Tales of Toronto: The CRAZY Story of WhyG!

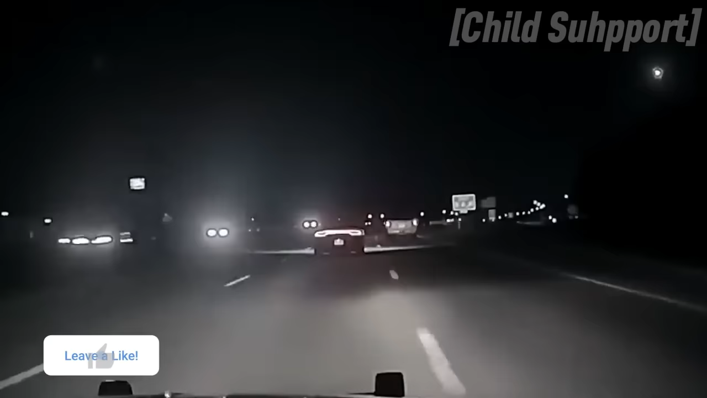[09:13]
but they were stopped by police a few minutes later.
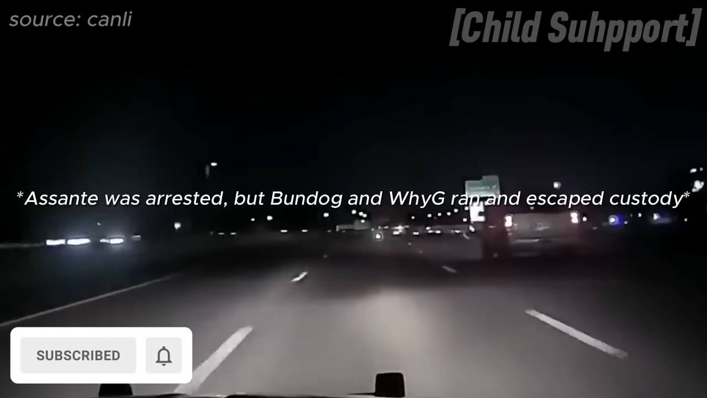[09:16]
Asante was arrested, but Bundog and YG ran and escaped custody.